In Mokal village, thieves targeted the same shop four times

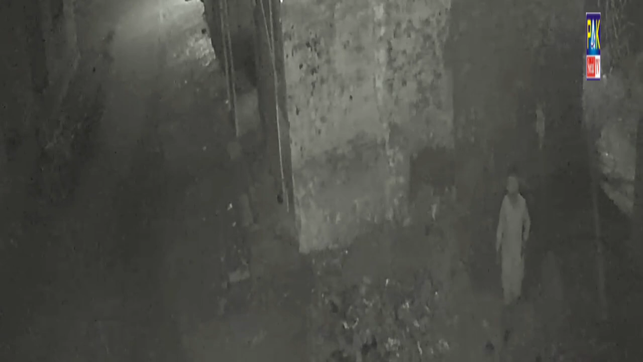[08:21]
आइए नाज़रीन अब आपको दिखाते हैं इस वाकये की CCTV फुटेज। नाज़रीन ये देखें, अब एक बंदा आ गया है और ये बाकी अपने साथियों को बुला रहा है, और उसके बाद ये अपनी वारदात स्टार्ट करते हैं।
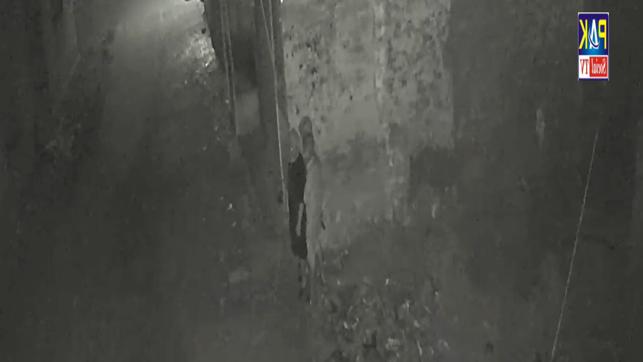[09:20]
एक बंदा और यहाँ पर आता है, उसने भी कोई मास्क कोई कुछ नहीं पहना होता, और ये अब अपना काम स्टार्ट कर दिया, इन्होंने शटर उखाड़ना शुरू कर दिया।
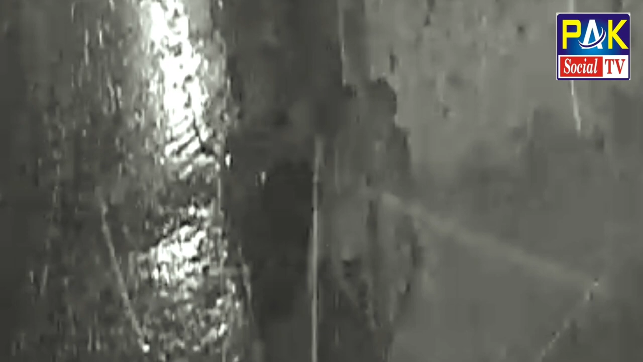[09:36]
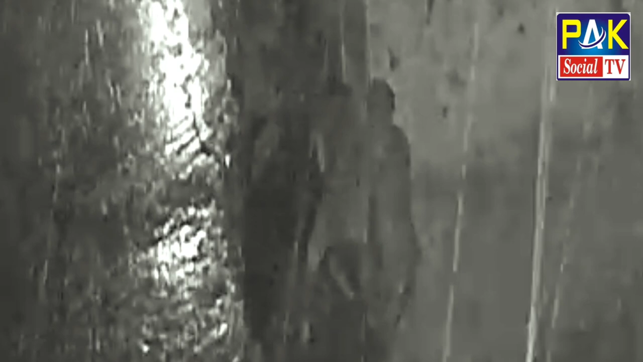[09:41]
ये देखें नाज़रीन, यहाँ पे इन्होंने शटर उखाड़ लिया और ये अब दुकान के अंदर था।
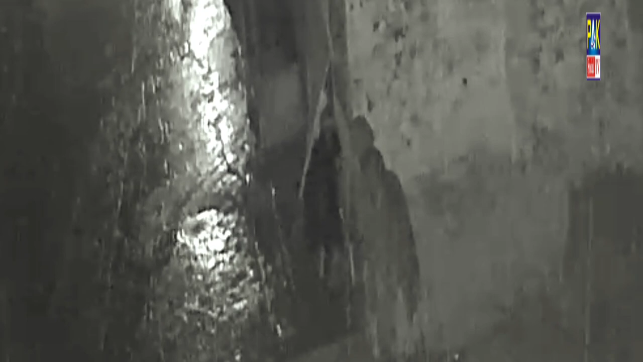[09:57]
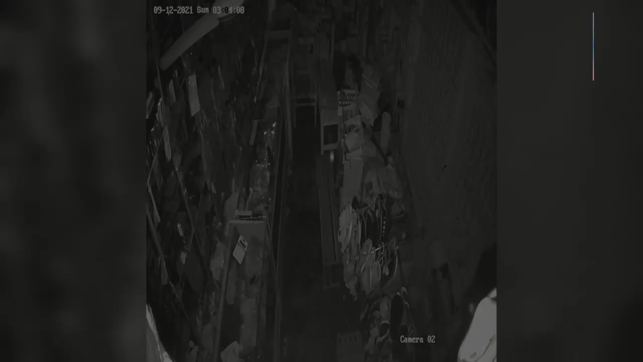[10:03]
नाज़रीन ये दुकान के अंदर के मनाज़र हैं, जब ये दुकान में दाखिल होते हैं। बिना किसी कोर्ट से बड़ी आसानी से जो है अपना काम सर अंजाम देते हैं।